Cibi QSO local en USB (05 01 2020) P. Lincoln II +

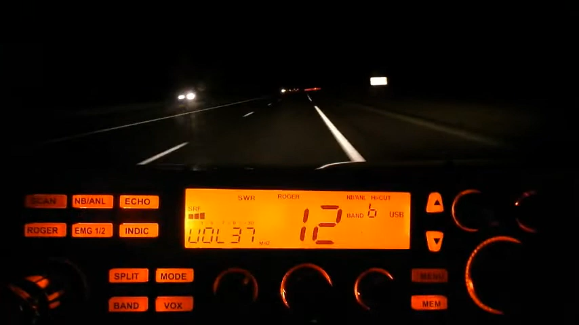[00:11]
Oui. 605, c'est parti pour moi. C'est où? C'est combien 605? Ah ok, mais voilà. C'est que dans le push, l'affichage de la fréquence sur un Lincoln 2 est tout petit.